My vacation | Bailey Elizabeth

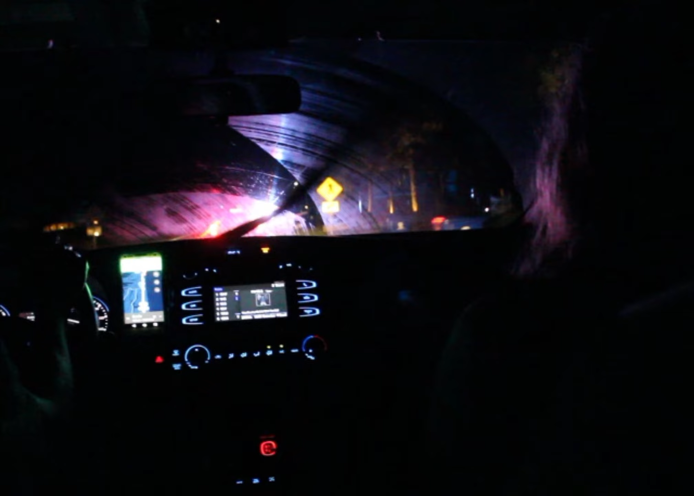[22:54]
Oh my god, these lights are bright. Alright, I'm gonna have to duck.